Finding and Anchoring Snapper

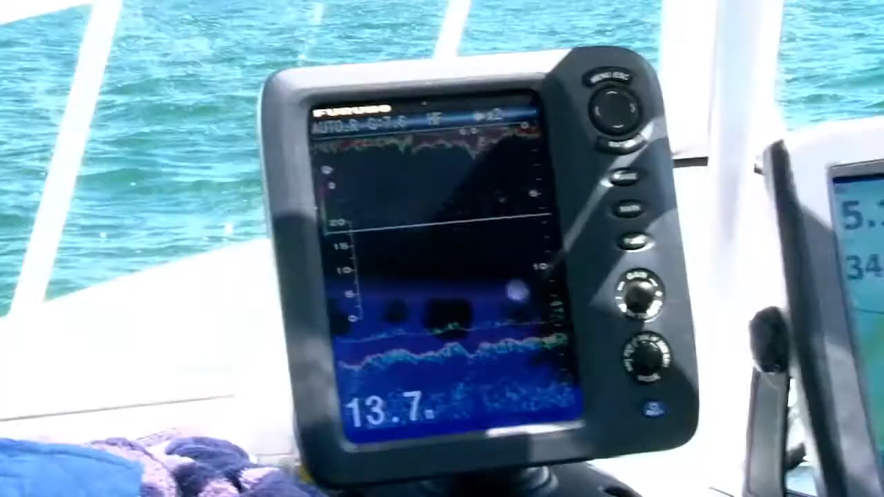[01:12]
So a bit of stuff coming up there now. What do you call that Mitch? Call that more smaller fish like undersized snapper. No real discrete marks in there.
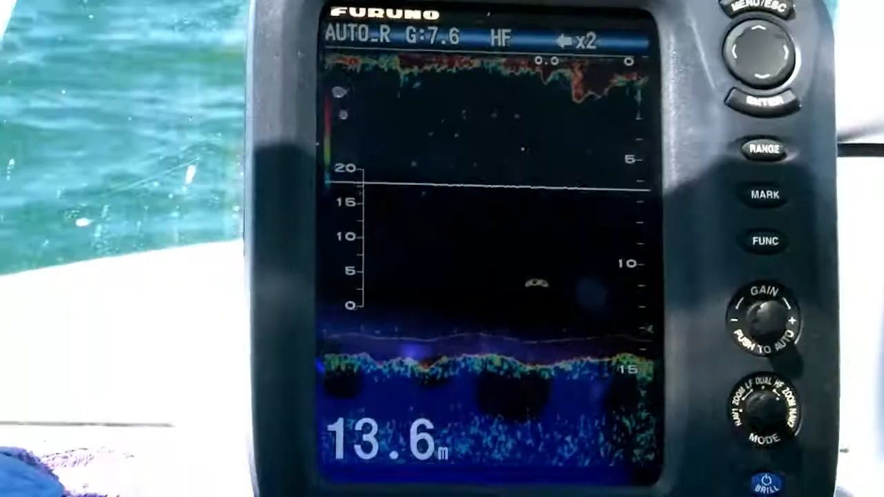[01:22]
On screen: depth 13.6 m
This one here is probably a better fish off the back there.
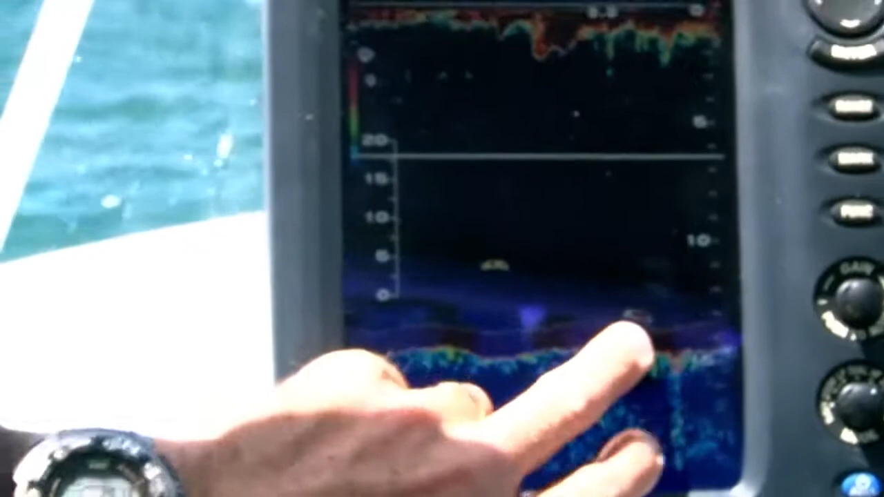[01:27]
It's more of one lone fish but the rest would just be all small undersized stuff. Okay, so not too excited about stuff like that at the moment.
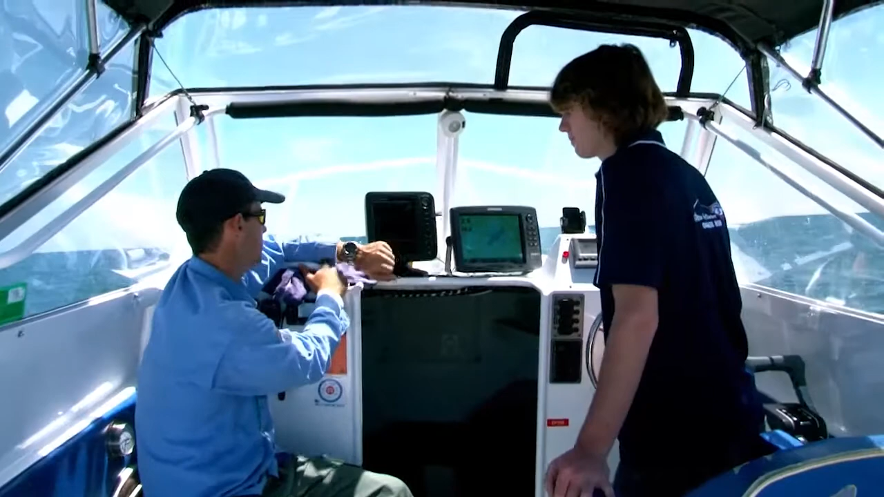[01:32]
No. Sort of thing that makes Mitch want to stop and chase snapper, what do you want to see? More of those discrete marks, sort of one, two, three, four fish on their own.
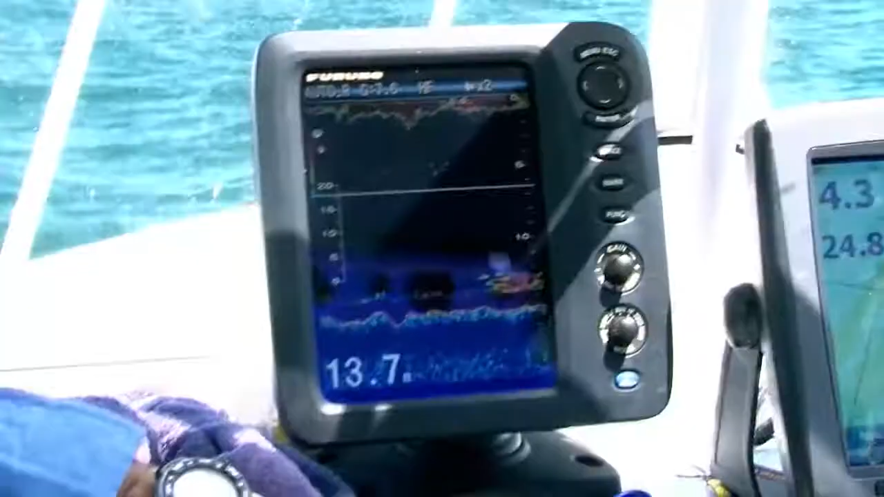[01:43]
None of that yellow, rainy stuff around the outside. That's more just those smaller fish you want to see here.
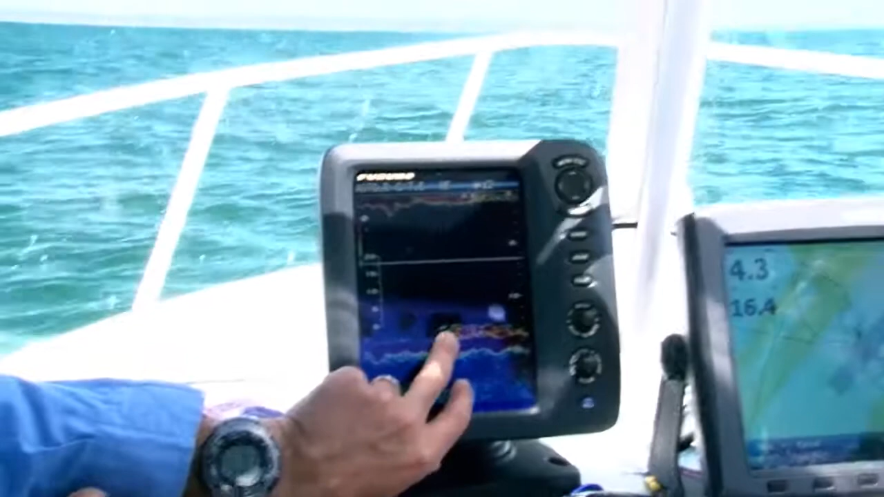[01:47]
Okay, so blobby stuff, small. When you start seeing those discrete arches, separate fish, then you start going, cool, getting close to what I want to stop the fish on.
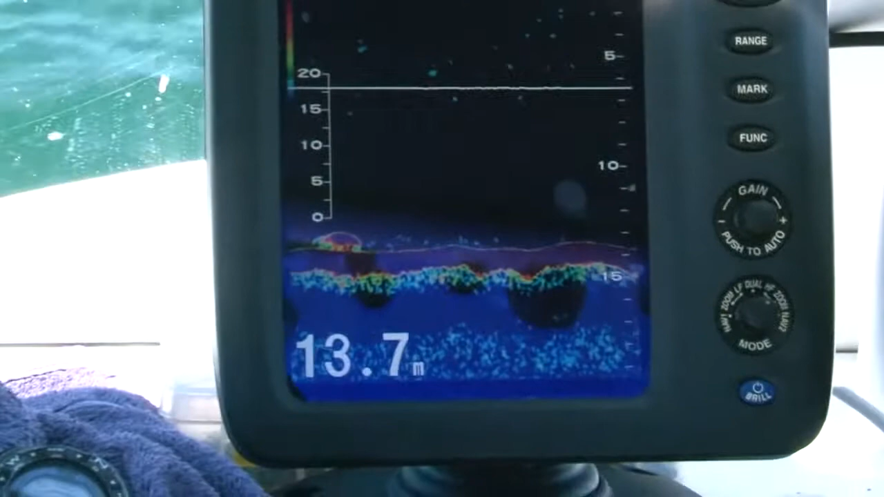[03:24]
On screen: depth 13.7 m
Well obviously we're in 15 metres of water here. Yep. And I noticed a fair bit of chain went out of the front of the boat. Yep. What's your sort of rule of thumb on how much chain for size of boat?
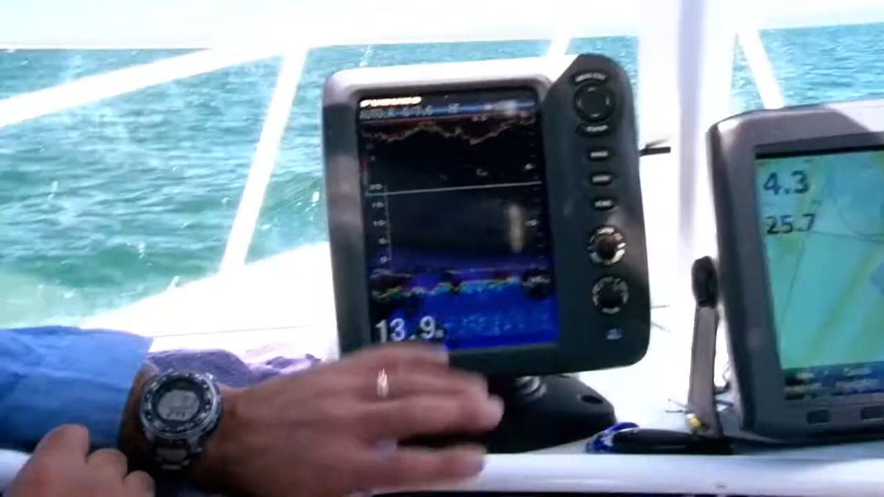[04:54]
Let out a bit of burly and stuff. Not only that, like on the screen here, we're marking a few fish now. Cool. Yeah. Should be good.